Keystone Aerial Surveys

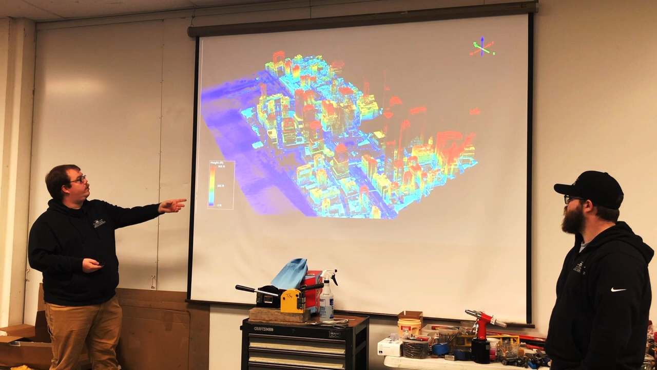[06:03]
I believe this is like kind of the southern tip of the city. And then these are some of the images that we've taken and they compressed when I put them in a PowerPoint